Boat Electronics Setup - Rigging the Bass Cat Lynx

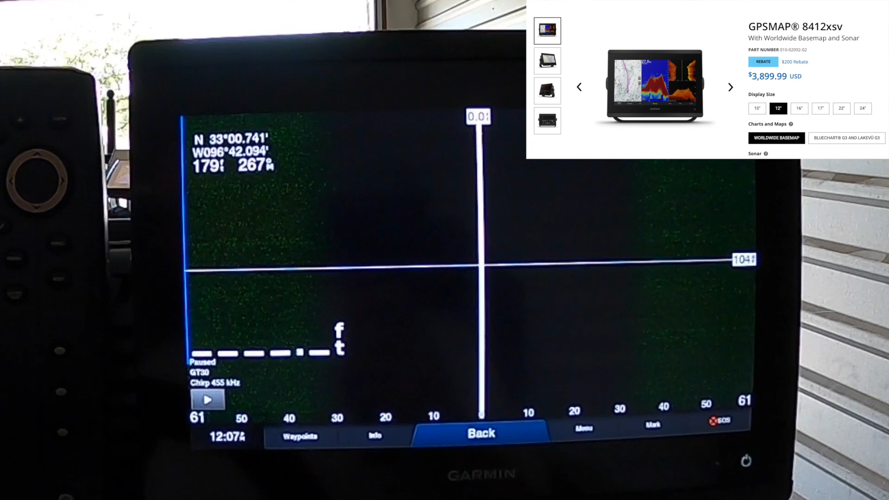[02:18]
So, that is a GPS map 8412 XSV. This is, this is the baddest unit I think they make.
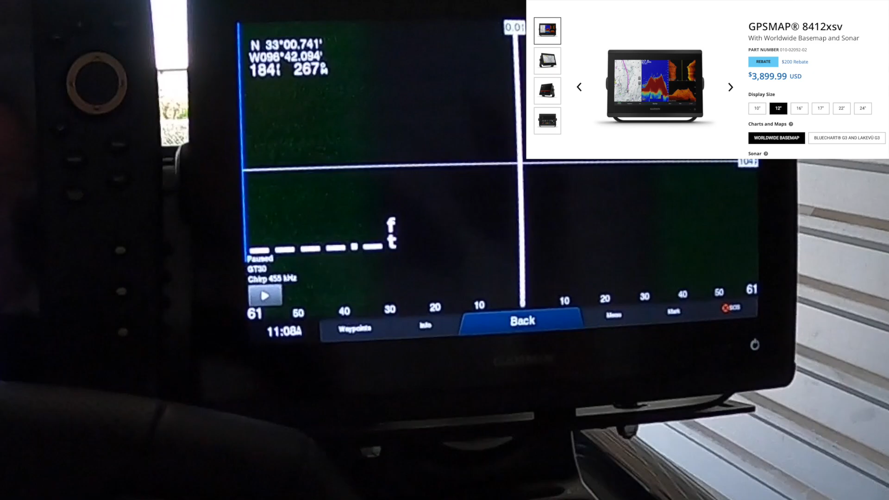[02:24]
And we went with this unit because this is my side and down imaging unit.
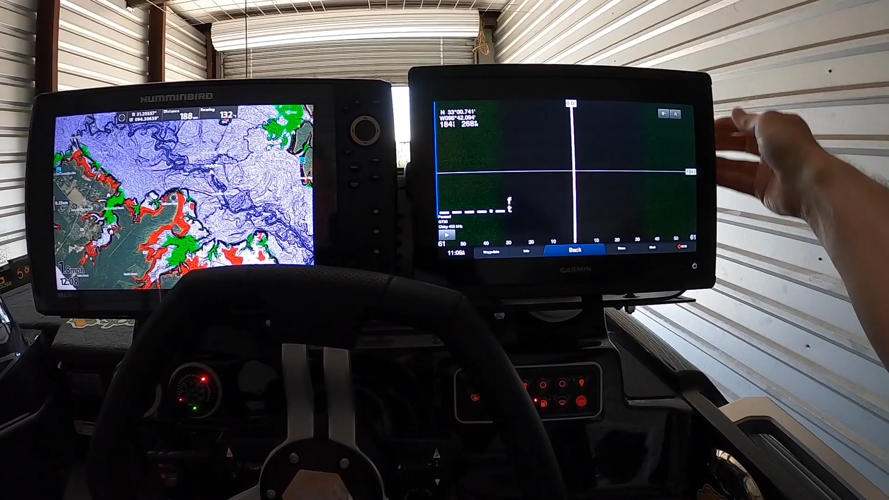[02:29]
And guys, I don't have, make sure those are tight. I don't have a dog in this hunt. I've run Humminbird side imaging for a long time. Moonpie, who you know I fish with quite a bit, runs a Laurent side imaging. I got to tell you, and you'll see a little bit at the end of this video, I've not seen better side imaging than that unit.
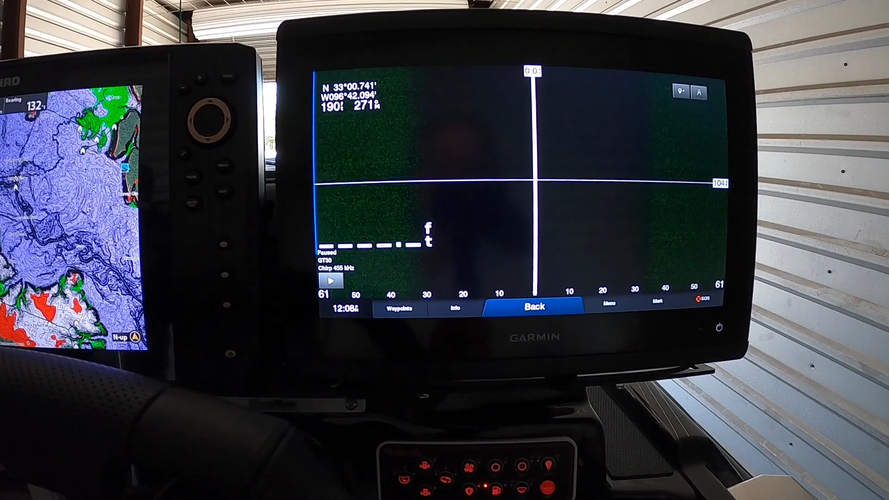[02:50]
And Garmin doesn't sponsor me. Jones sponsored me. And so, I don't care whose unit I'm using, frankly. I just want to use the best. So, 8412.
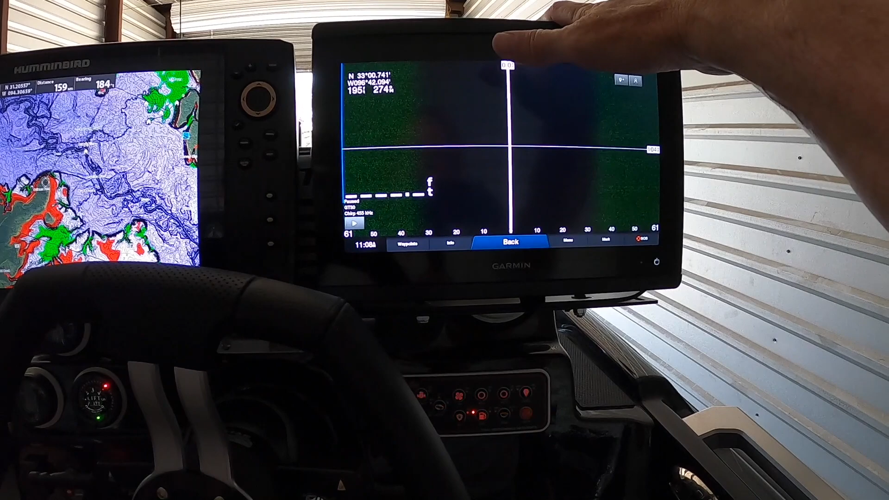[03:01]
This is a $3,800, $4,000 unit. Very, very nice unit. And I'll show you how I mounted the transducer on the back and also give you Jones' thoughts on the transducer mount as well.
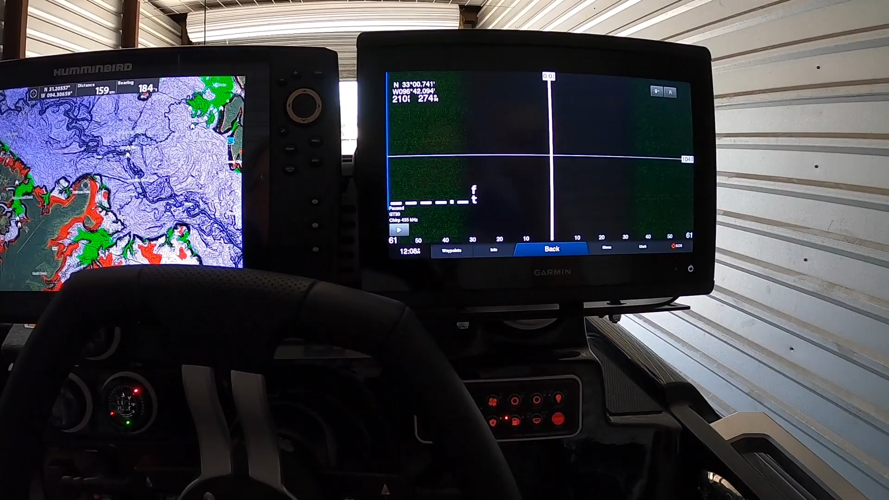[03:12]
But those are our two dash units. We set it up on a Bass Boat Technologies dual mount. These are incredibly stable mounts.
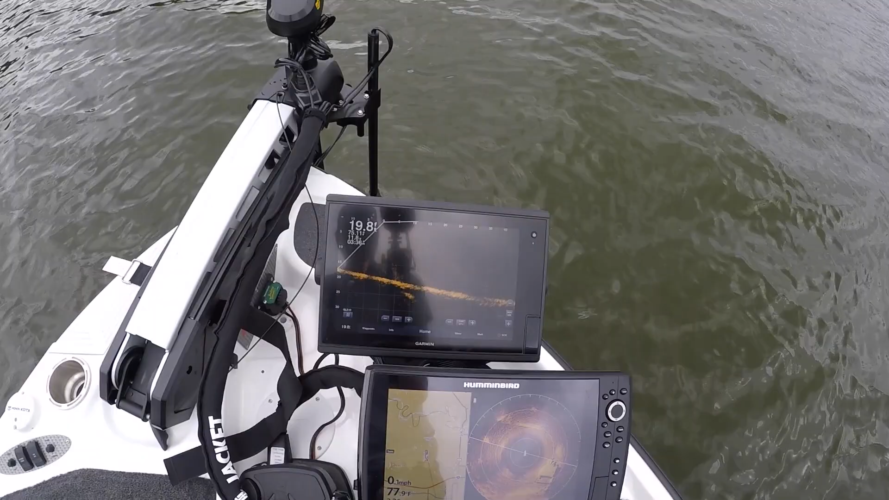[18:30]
Mega 360 imaging. We got no interference from either one. We're on spot lock, which is a key deal when you're running a Minn Kota not to have any interference.
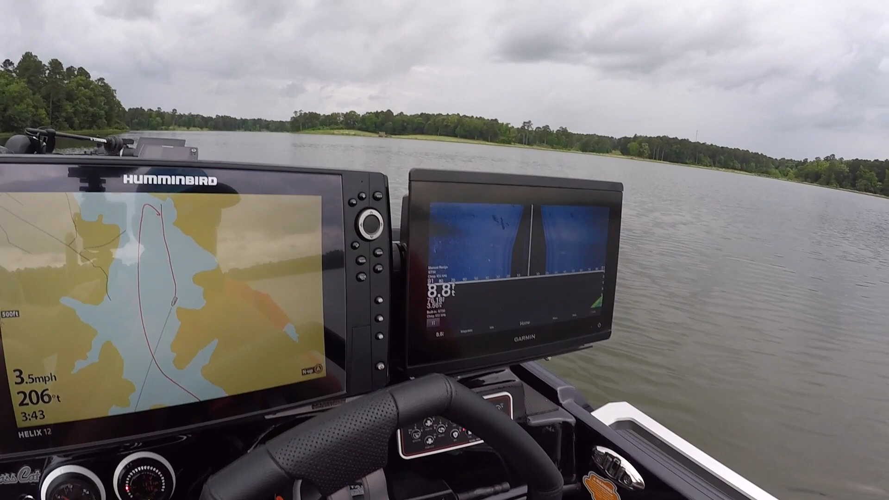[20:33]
On screen: speed 3.5 mph
That's those, that's like those pictures you see in the store. That's right.
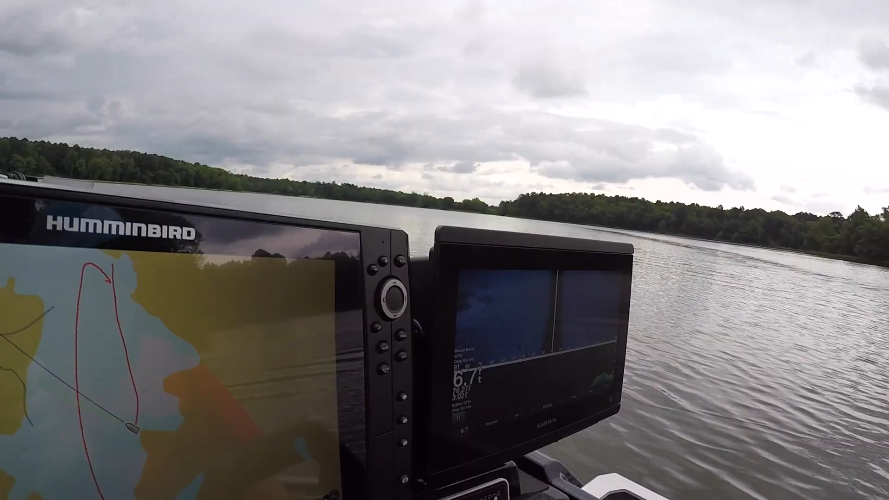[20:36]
Do you tweak it anymore if you're getting pictures like that, or do you just go crap, that's as good as you're going to get? There's some tweak to it.
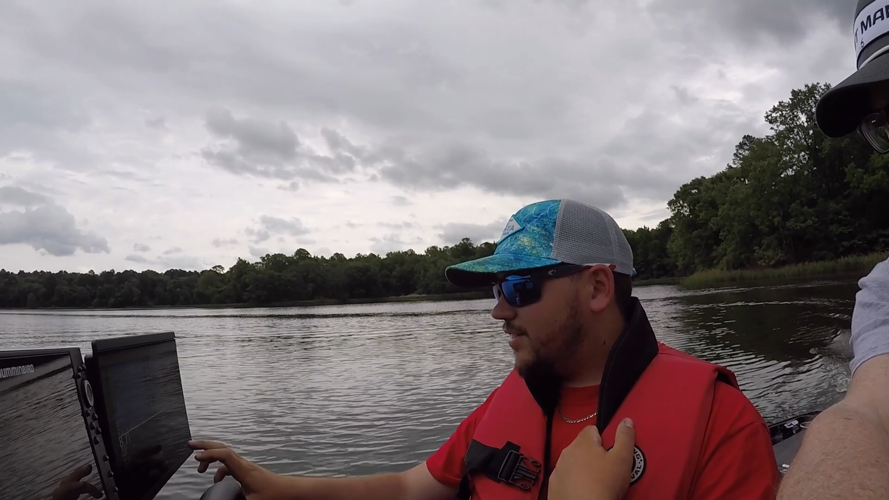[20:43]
You know, it's, it's kind of a odd deal.
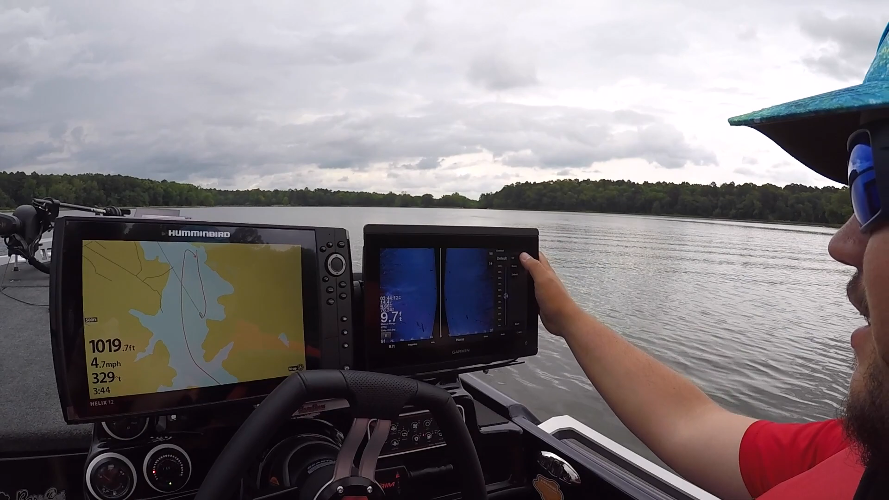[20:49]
On screen: speed 4.7 mph
It just depends on the day, you know, like your contrast, you know, you might want to go up on it a little bit to make everything a little bit brighter to you.
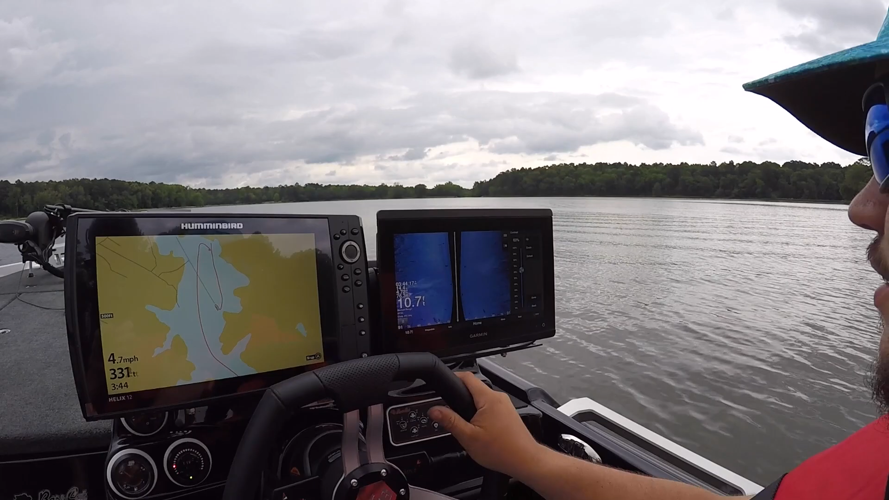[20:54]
On screen: speed 4.7 mph
And then, so your brightness on a Garmin is actually, you're going to be like your sensitivity. So see if we crank it way down, makes your screen a lot darker, but then you crank it up, you know, it makes it easier to see your returns. Some people are a fan of running on auto. I do run auto sometimes like the auto medium because it'll adjust with your light for the day and kind of keep you in the, in the groove. Um, but to get the most out of your stuff, you're going to want to, you know, set it yourself to get it exactly how you need it. Um,